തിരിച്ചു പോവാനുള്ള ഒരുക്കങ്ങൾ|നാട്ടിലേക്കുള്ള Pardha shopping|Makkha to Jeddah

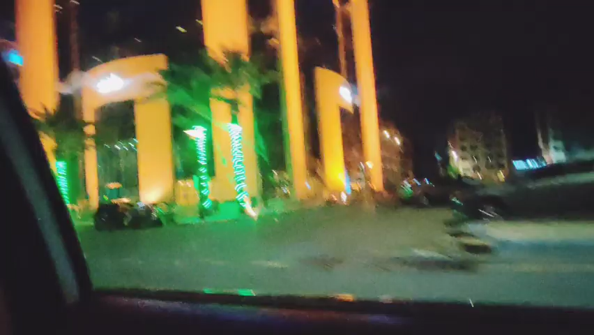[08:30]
ഇപ്പോൾ ഞങ്ങൾ നോക്കിയ സമയത്ത് ഫ്ലാഗൊന്നുമില്ല, കാറ്റൊക്കെ ആയിട്ട് അഴിച്ചു മാറ്റിയതാണെന്ന് തോന്നുന്നു.